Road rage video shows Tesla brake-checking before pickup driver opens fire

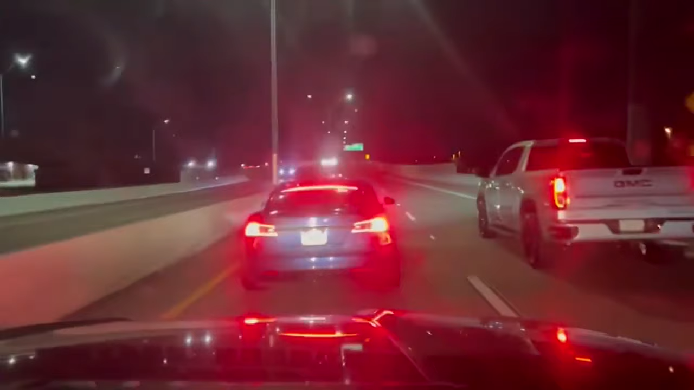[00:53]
The Tesla brake checks repeatedly while James Young was driving behind him and his wife is on the passenger side with her cell phone recording.
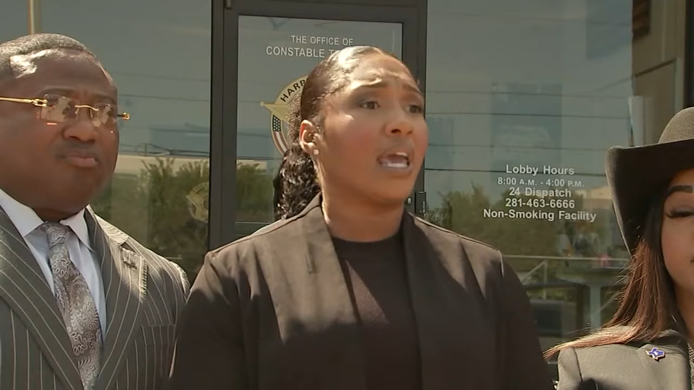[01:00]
He was in a very fast vehicle. He could have hit the gas and went and parked and waited for the police like he reported he did, but he did not. He chose to continue to provoke us.
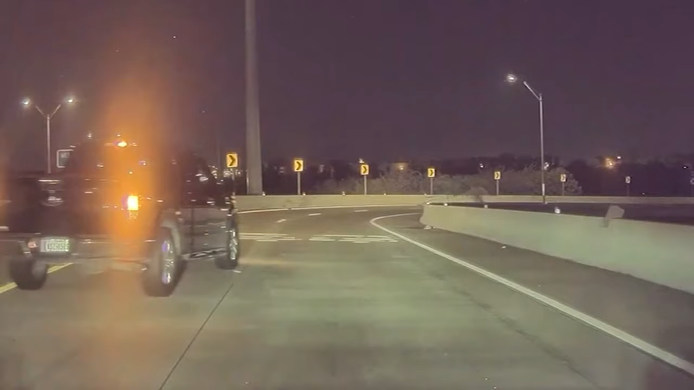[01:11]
That provocation led to this young getting out of his car with a gun and firing into the Tesla.
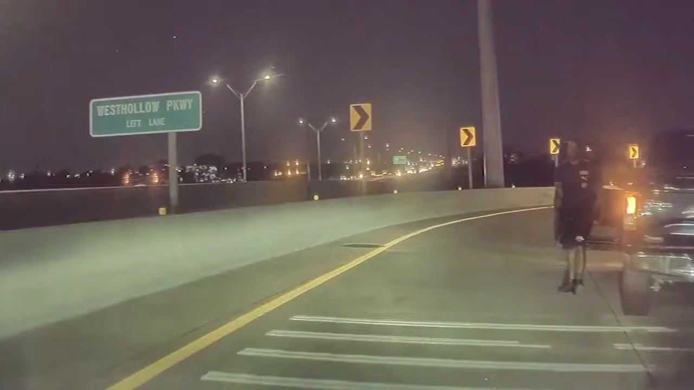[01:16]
Last week, he was charged with aggravated assault with a deadly weapon.